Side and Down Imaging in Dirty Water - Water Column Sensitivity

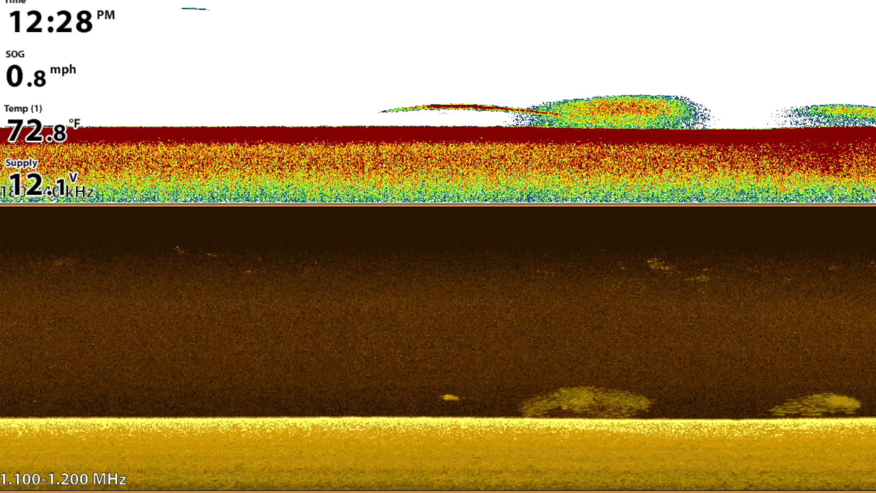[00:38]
On screen: water 72.8°F, speed 0.8 mph
I want to show you two different strategies you can use to address this situation and
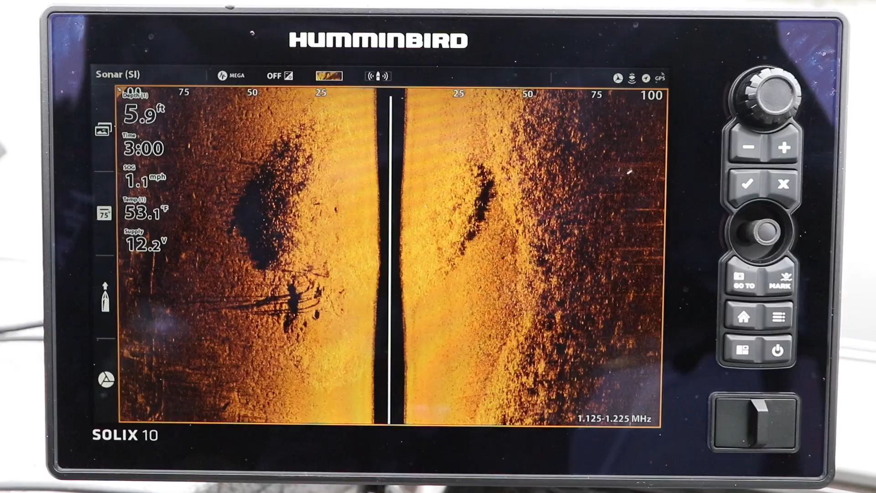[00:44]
On screen: depth 5.9 ft, speed 1.1 mph
get back to the kind of performance you expect from your hummingbird fish finder. Now one thing you can do is to change the frequency that you transmit for side imaging or down imaging.
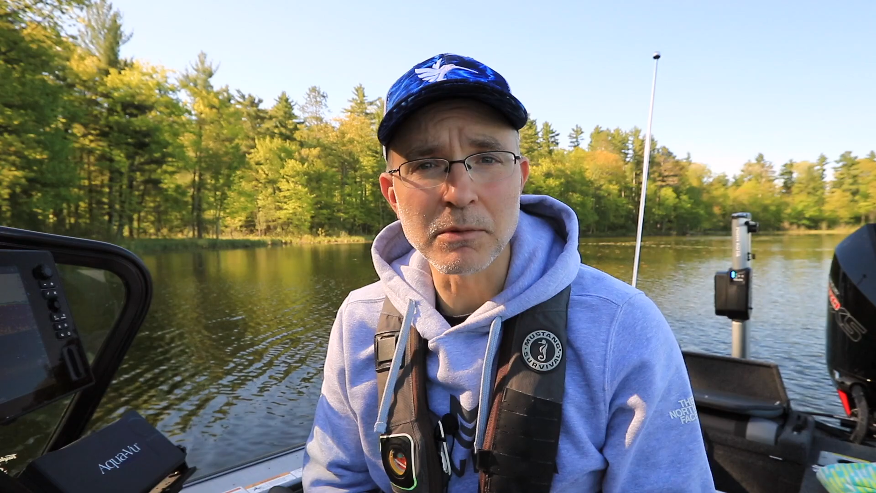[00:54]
In general terms, as our imaging frequency increases,
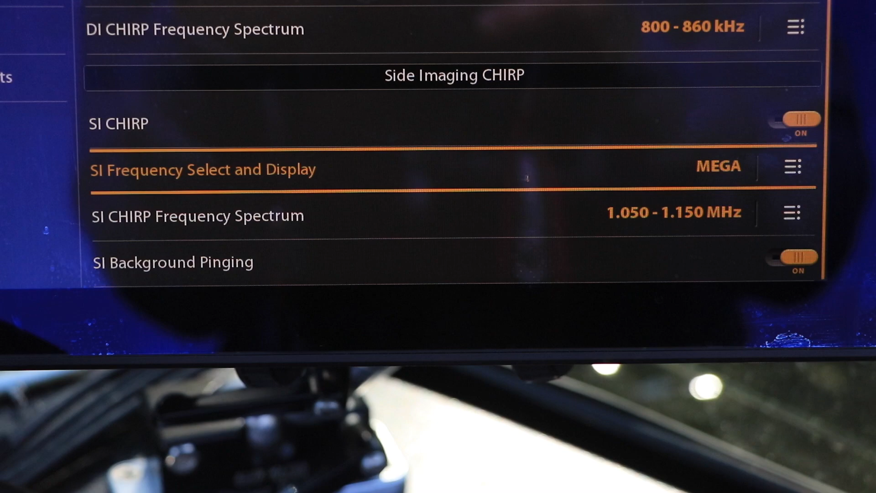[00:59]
the sensitivity of that particular frequency to these small particles also increases.
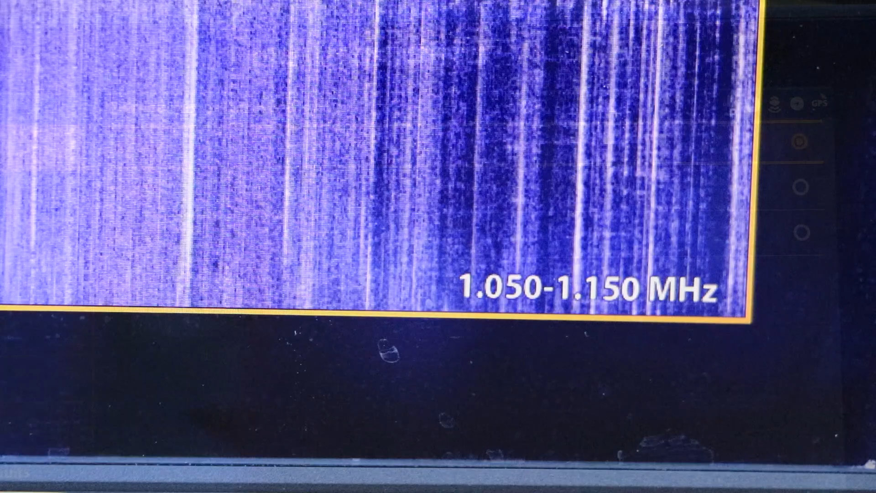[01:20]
455 kilohertz frequency for side imaging or down imaging.